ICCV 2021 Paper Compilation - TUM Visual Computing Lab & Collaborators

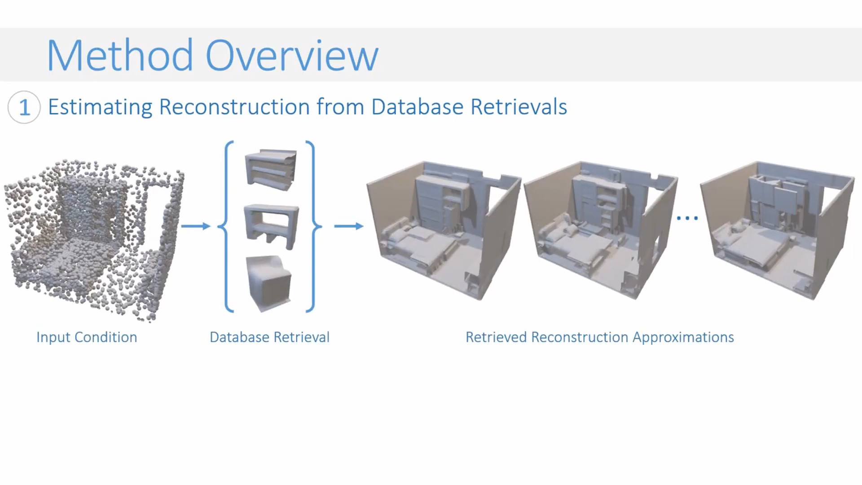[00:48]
We then learn to fuse these approximate reconstructions to a final output.
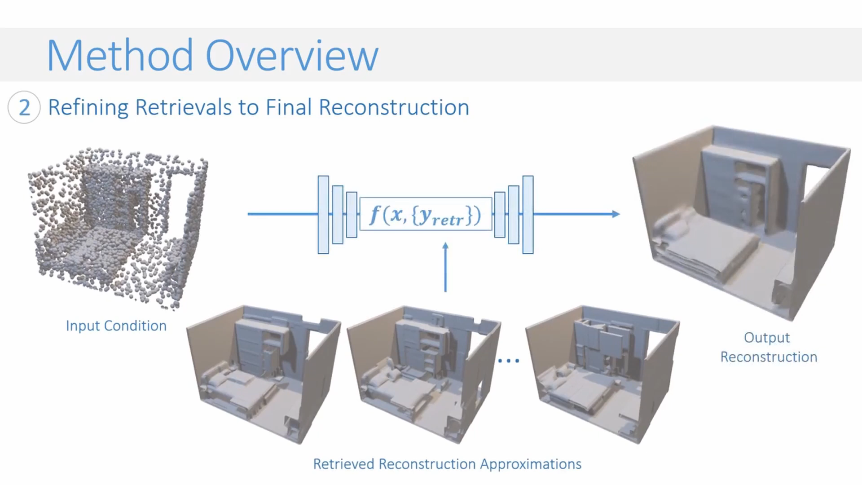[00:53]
To enable retrieval-based approximate reconstructions, we learn to embed chunks in the input and target domains to a shared embedding space such that input and target chunks with similar geometry lie closer in this space.
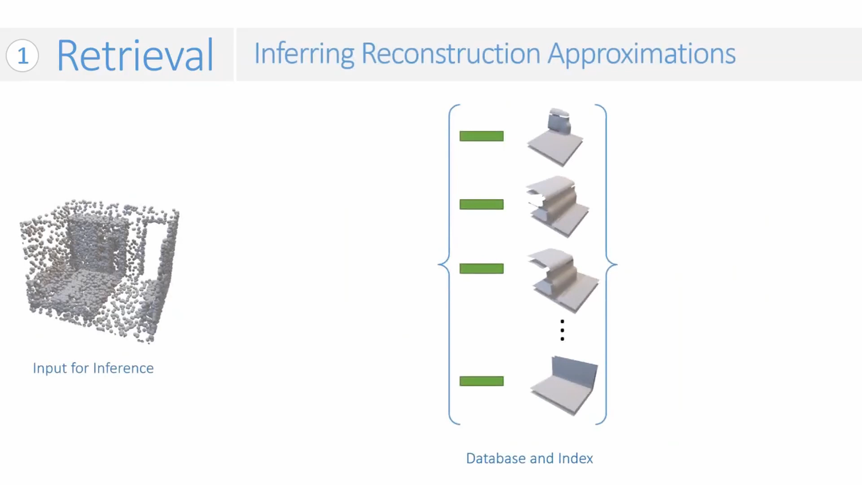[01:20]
we project chunks of the input into the shared embedding space and retrieve k-nearest train chunks in the database to obtain our initial reconstruction estimates.
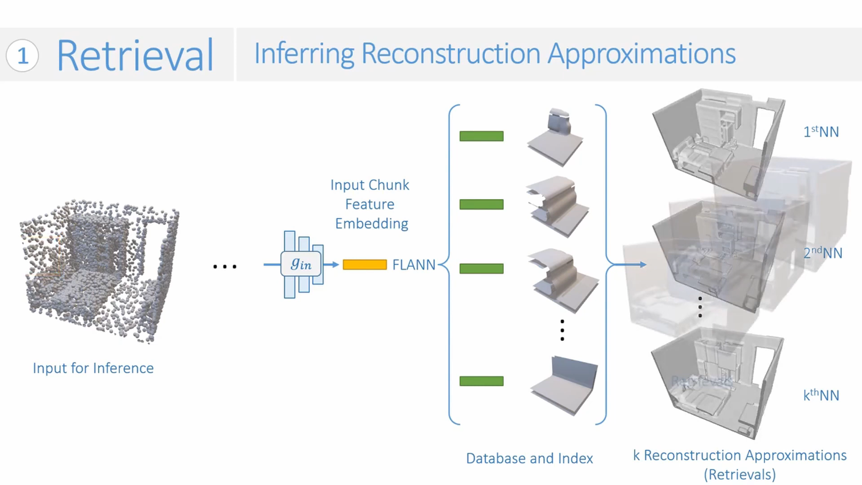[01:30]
We then refine these initial estimates. We extract features from input and retrieved patches,
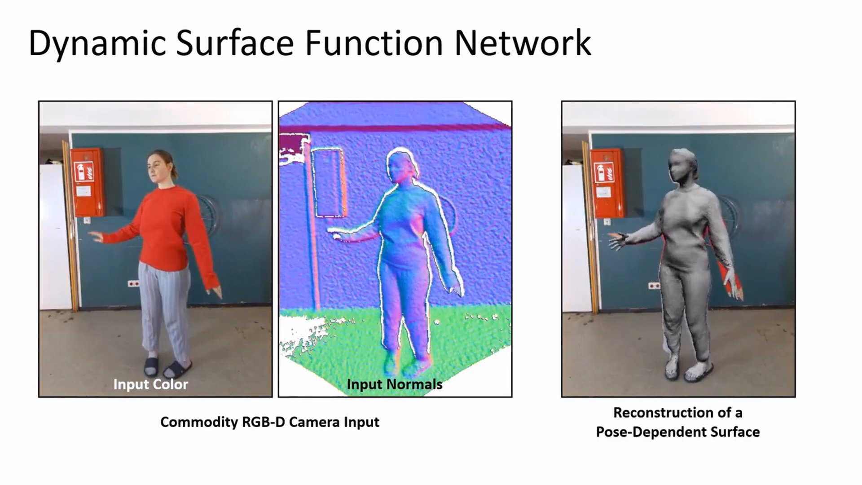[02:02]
We propose a novel explicit representation that allows us to
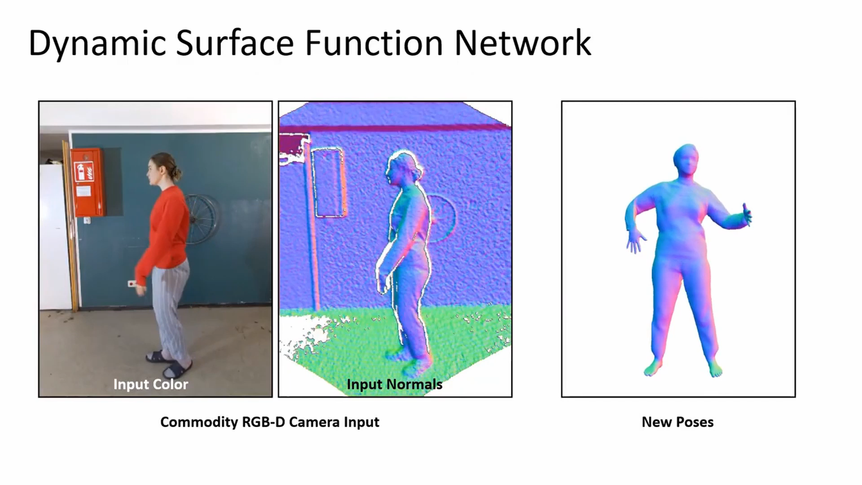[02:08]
reconstruct the surface as well as animate it afterwards. At the core of our method is a deep neural network that represents the dynamically changing surface.
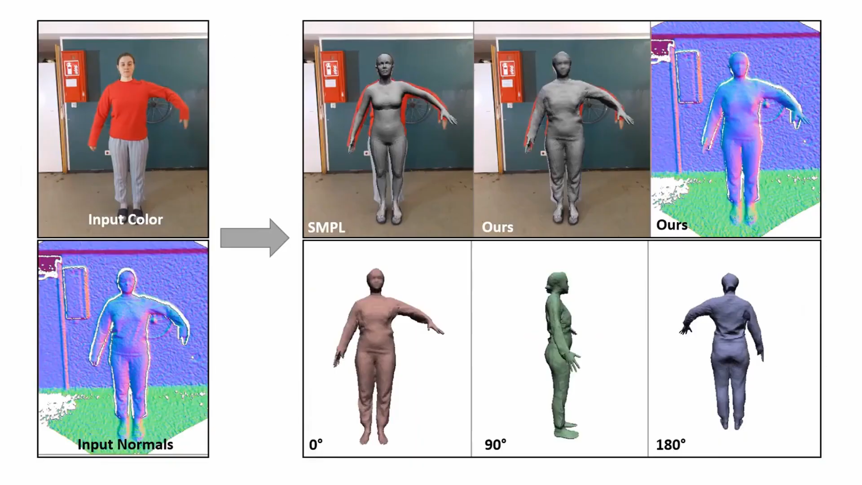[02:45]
Once optimized, we get a reconstruction of the surface for the entire sequence as shown in the following examples.
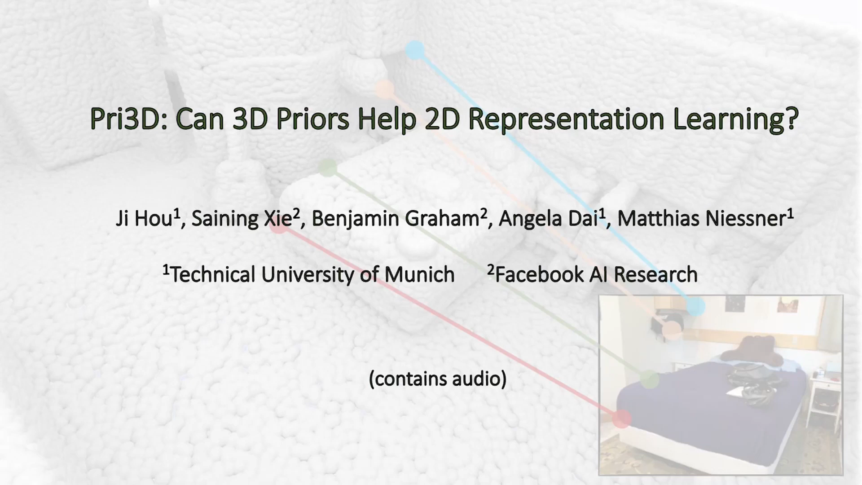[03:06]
We introduce a novel 2D-3D joint pre-training algorithm,
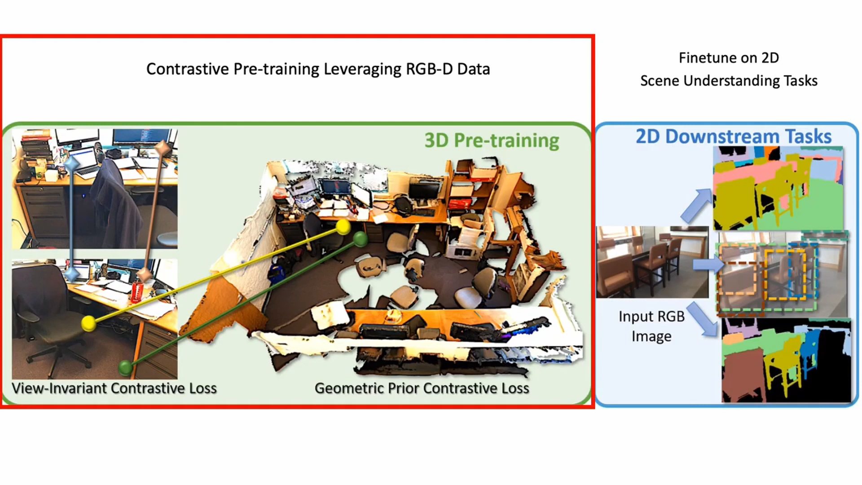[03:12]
which imbues geometric priors from RGBD data into learned 2D representations for downstream 2D tasks such as semantic segmentation, object detection, and instance segmentation.
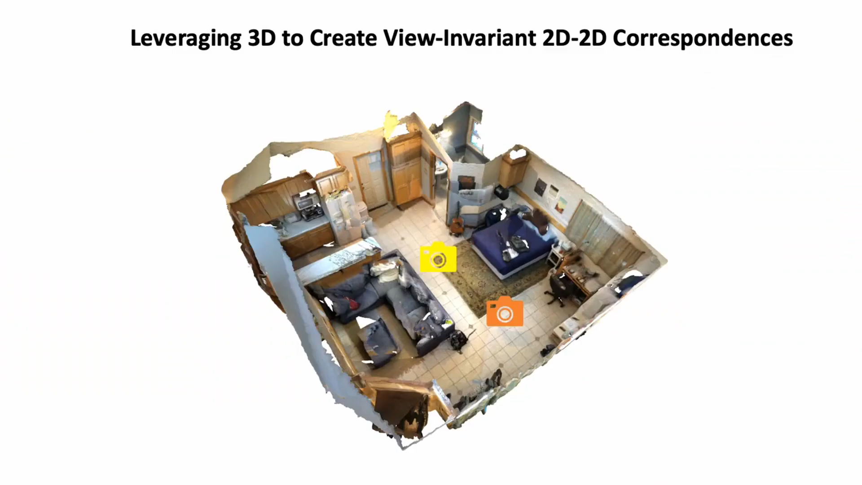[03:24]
We leverage RGBD data from ScanNet to obtain view-invariant image-to-image correspondences. From a 3D scene, we associate image pixels which see the same 3D locations,
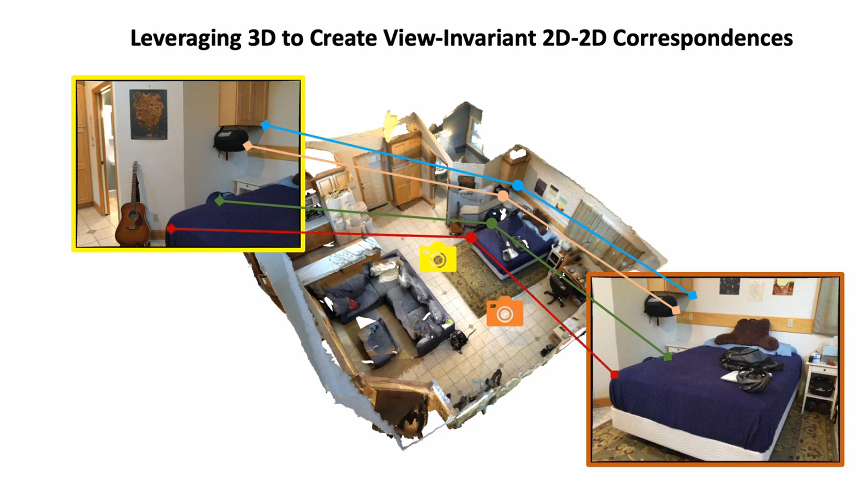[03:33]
although their surrounding image regions might look different due to different views or lighting. The 3D data also provides, by nature, image geometry correspondence.
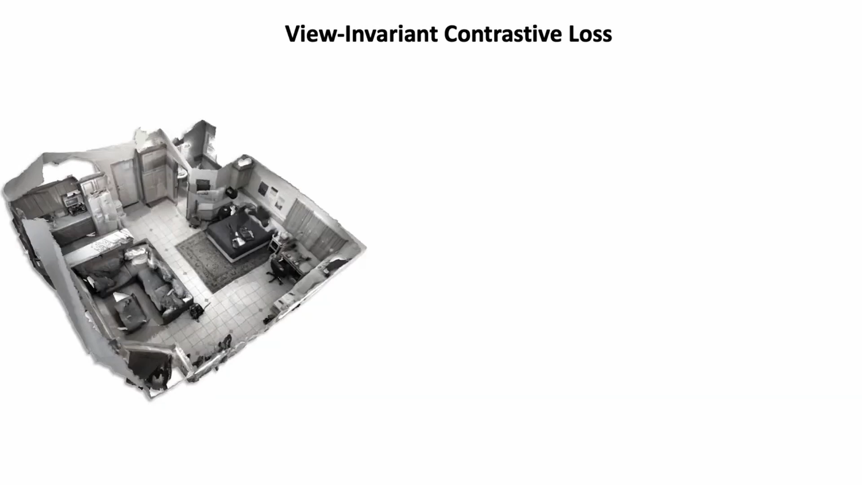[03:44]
We then pre-train by leveraging contrastive learning under our geometric constraints. For our view-invariant contrastive loss, we consider pairs of images with pixel-wise correspondences. The images are encoded with a shared 2D backbone. We can then construct our view-invariant contrastive loss
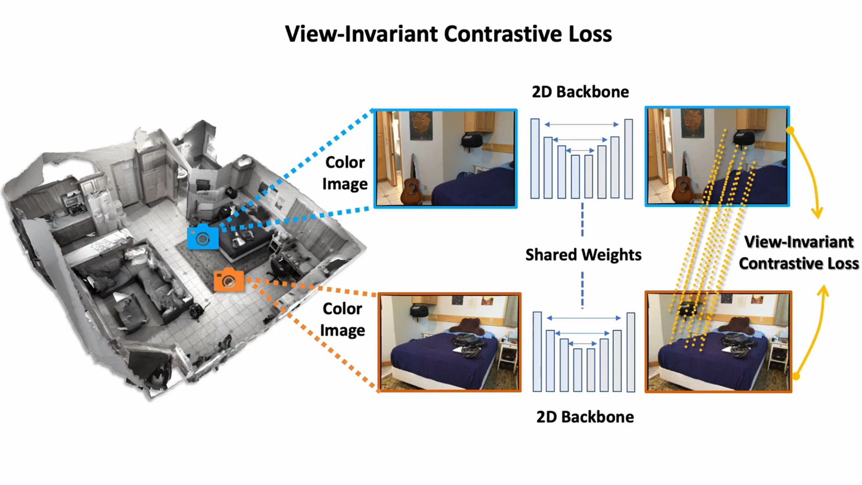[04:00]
between feature vectors from the output feature map based on their pixel-wise correspondence between images.
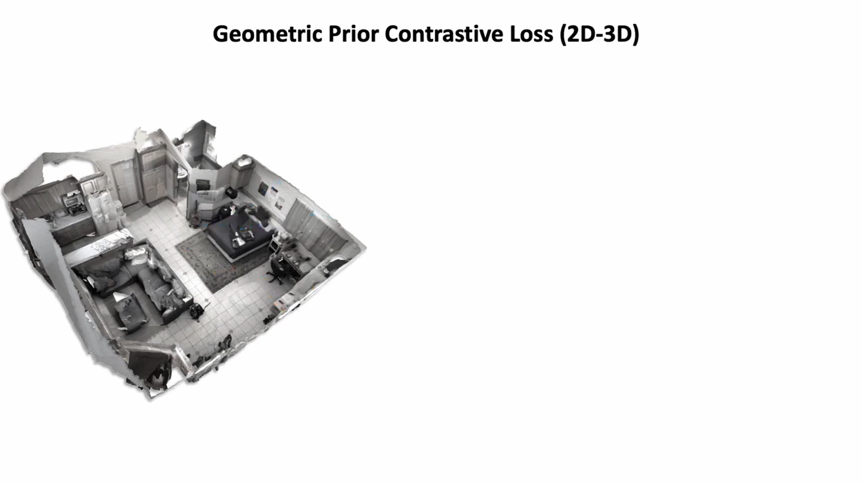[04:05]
We also introduce geometric prior contrastive learning.
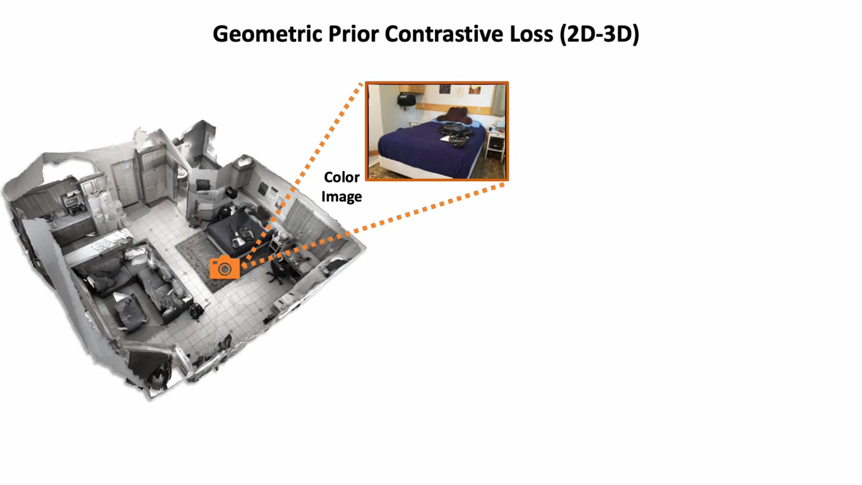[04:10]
For each image of an RGBD sequence, we consider the corresponding geometric volume in the 3D scene. We then compute the geometric prior contrastive loss between the 2D-3D correspondences.
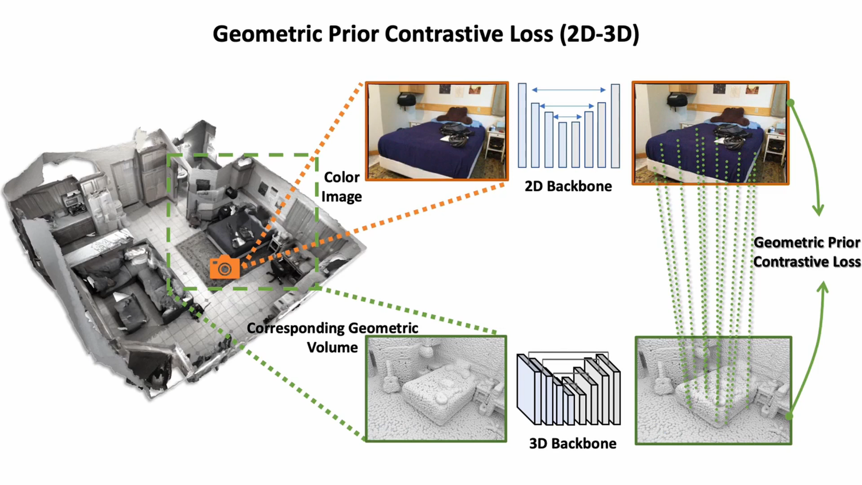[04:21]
We can also jointly train with both losses together.